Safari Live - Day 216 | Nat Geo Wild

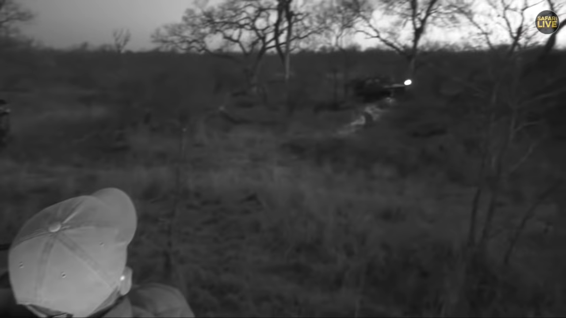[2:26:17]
how's that job is that okay for now we'll just stop here for now see if he doesn't go up and eat his hors d'oeuvre oh no he's coming to say about us because he likes us
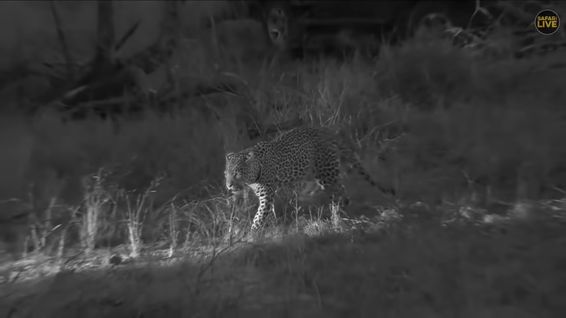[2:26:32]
hello fellow yes there are certainly many photographs being taken there's even a very wide angled lens being used it's going to be particularly torturous for the viewer
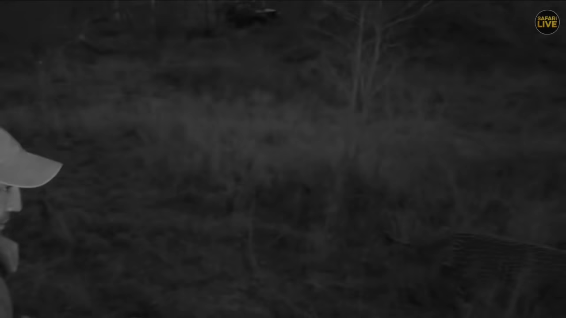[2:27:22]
the temptation to get out and give him a cuddle is overwhelming but i don't think i will we can try and move
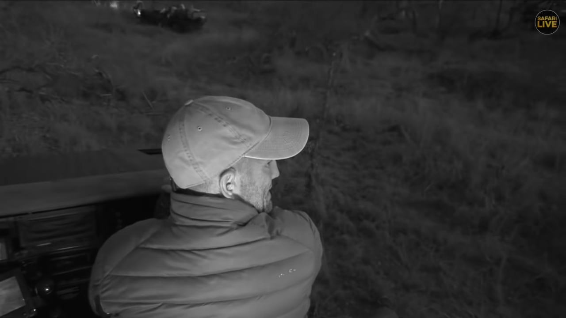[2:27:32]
oh he's going behind us no he's stopped now he looks like he might get onto the spare wheel you see him dove is he sitting
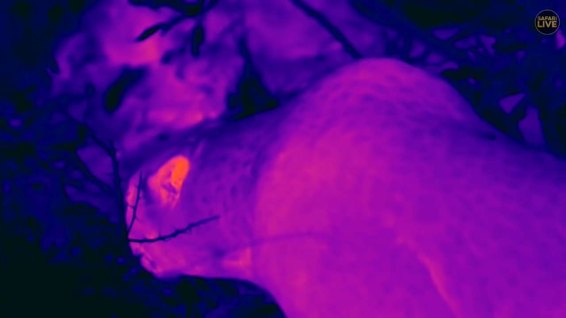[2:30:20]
i know that this is an awkward angle everybody but i cannot move the car
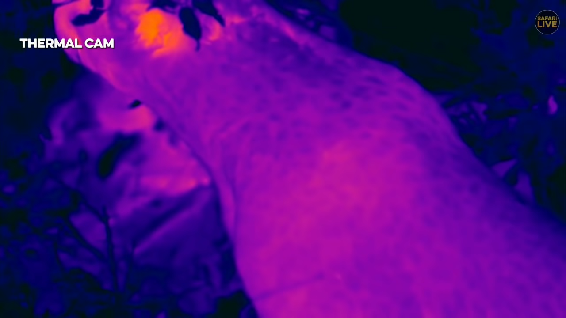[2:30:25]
at this stage on account of the fact that we all know more than well half a meter from him
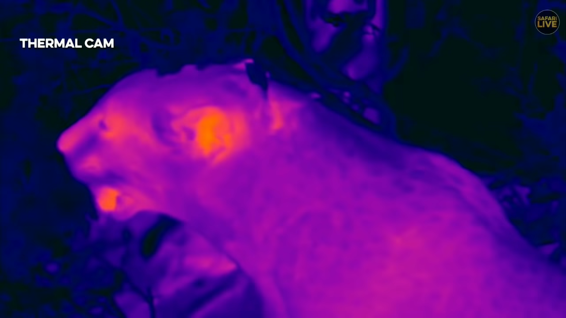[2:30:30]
just over a foot and a half definitely interpreting some strange smells i think on that bush there
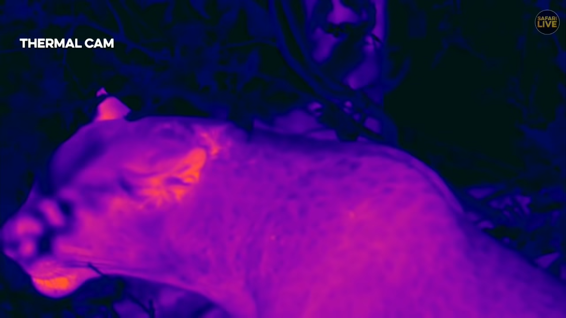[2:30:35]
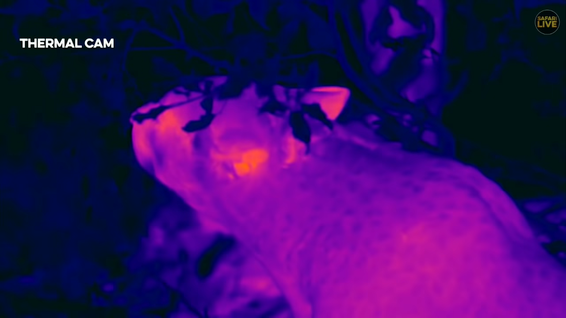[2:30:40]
indicating perhaps that it was hukumuri that came past this area
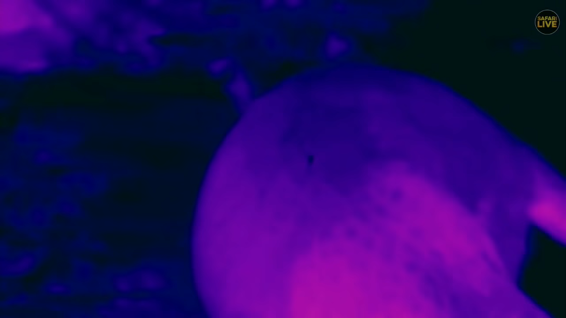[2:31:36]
a leopard really hunting an adult Buffalo there
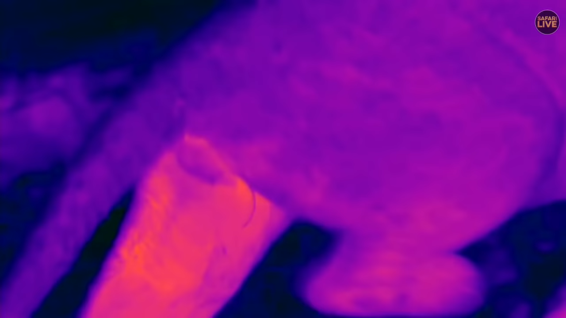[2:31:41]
we go he's going back to his kill now perhaps
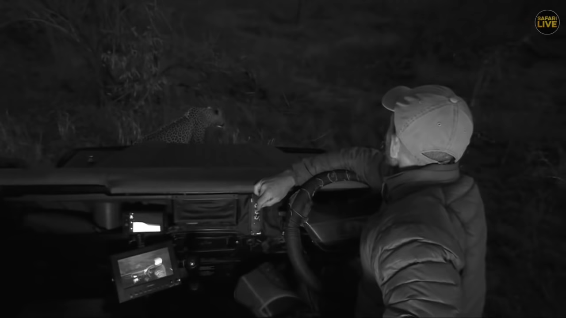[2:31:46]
there he goes let me get out of your way
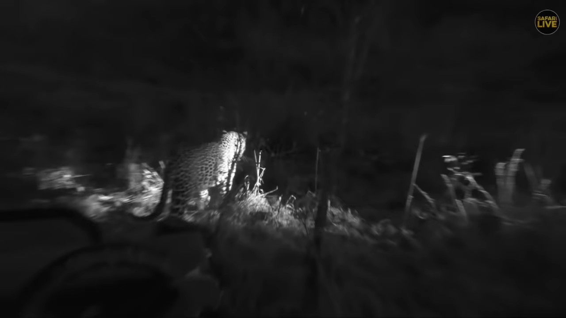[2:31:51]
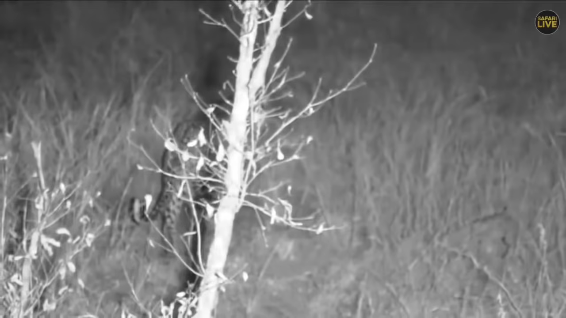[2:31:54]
see if he goes back towards the tree now
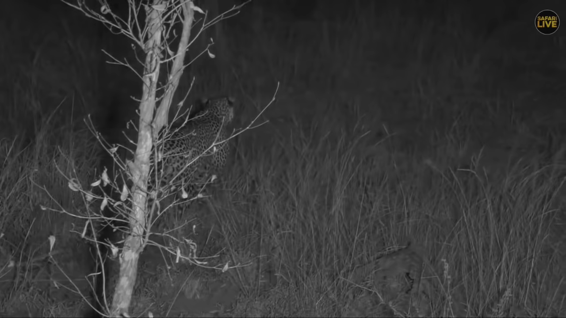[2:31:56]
beautiful okay and we're now in perfect position to get back to the tree so let's go back to Kuchawa while we get into a good position yet
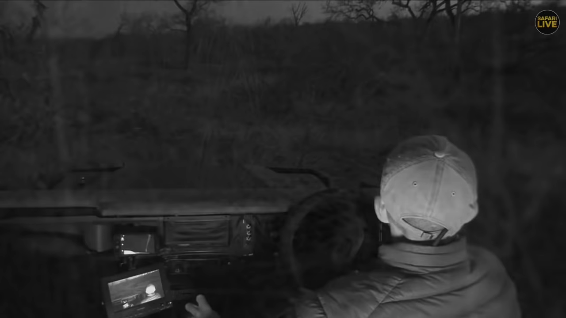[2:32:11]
Kuchawa is still sleeping and Kuchawa is trying to prove me wrong as what I know is that the lepers they are most active between dawn between dusk and dawn so but now is dusk already and Kuchawa is still sleeping and is laying down flat this kind of animals they can walk very long distances at night so
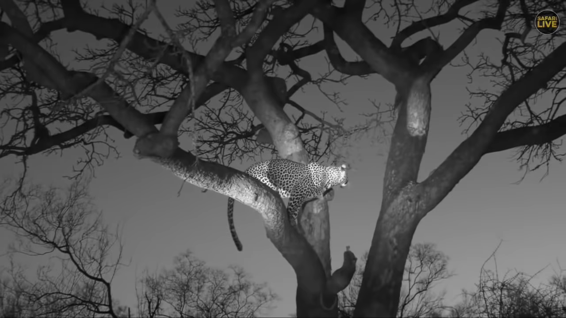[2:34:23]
now the kill is across and up the other side so he's got to go across to that other fork and then all the way up I think it's there yes I think it is so there could be quite a spectacular jump coming up
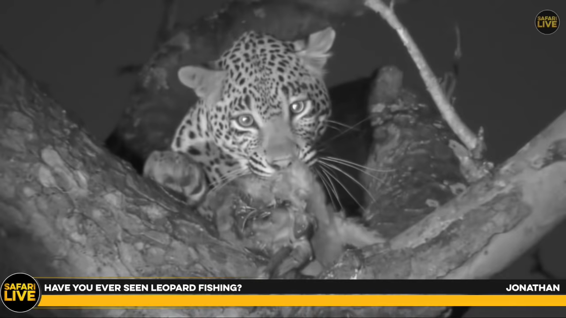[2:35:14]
that is really rather gruesome isn't it still he has to eat that's wonderful we managed to get ourselves into rather a good position here didn't we Delwood we've had a fantastic sighting actually
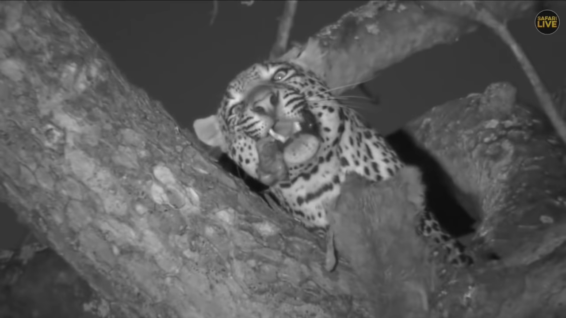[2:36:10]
so he's enjoying the lining but not the inside that is astounding that is really skillful it's amazing he's hoping it's going to burst you see so that all that yuckiness falls to the floor there it goes oh that is utterly foul oh I'm sorry about this everybody